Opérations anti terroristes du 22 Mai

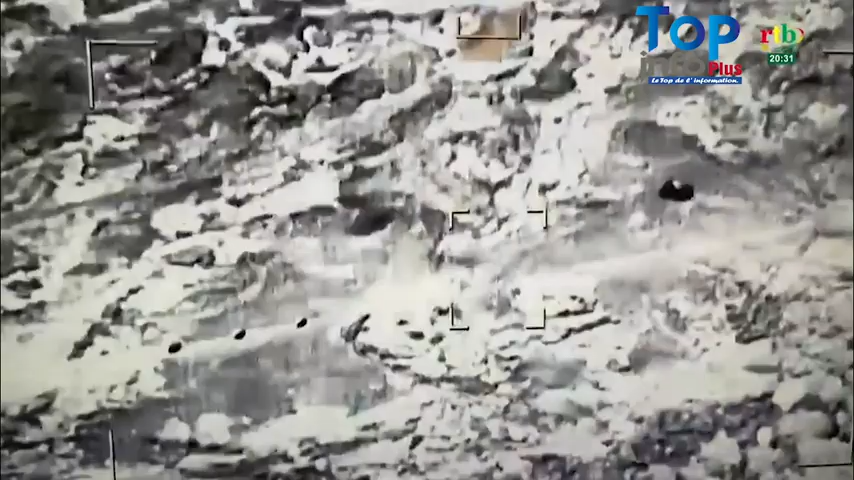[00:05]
une faction de plus d'une centaine de criminels sur des véhicules picapes et des motos ont pris d'assaut
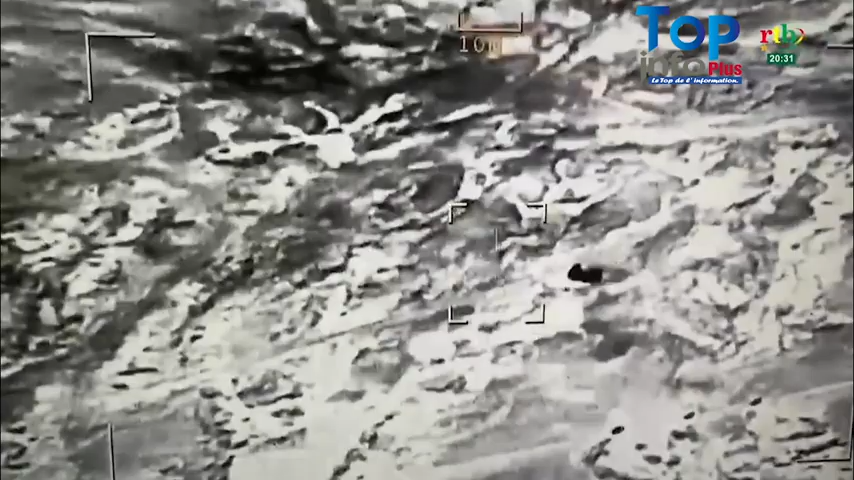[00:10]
une position des FDS et VDP en arrêt au petit matin.